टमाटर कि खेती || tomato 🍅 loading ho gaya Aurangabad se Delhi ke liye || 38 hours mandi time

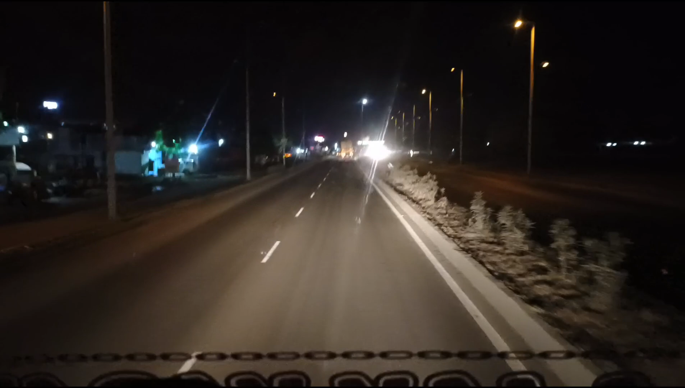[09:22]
तो दोस्तों अभी आ गया भाई मैं धूलिया। और भाई ये नासिक इंदौर हाईवे पे। तो अभी यहाँ से इंदौर है भाई 265 किलोमीटर। और शिरपुर है 62 किलोमीटर।
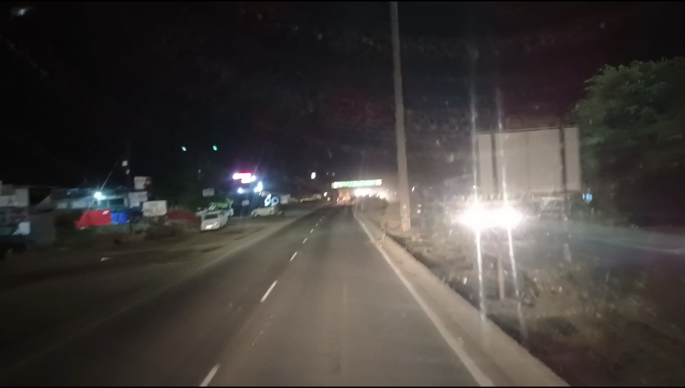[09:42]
तो मैं शिरपुर के आसपास से डीजल डलवाऊंगा गाड़ी में। अभी टाइम हो रहा है भाई रात के 1 बज रहा है। ये भाई शिरपुर 62 इंदौर 262, आगरा 863।
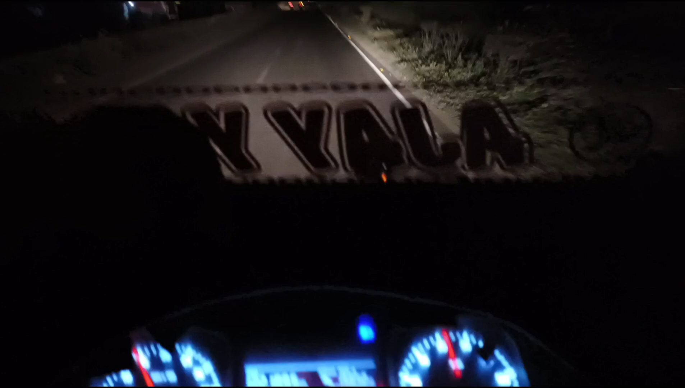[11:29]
सो गाइस अपनी गाड़ी में डीजल की सुई भाई धीरे धीरे आ रही है नीचे।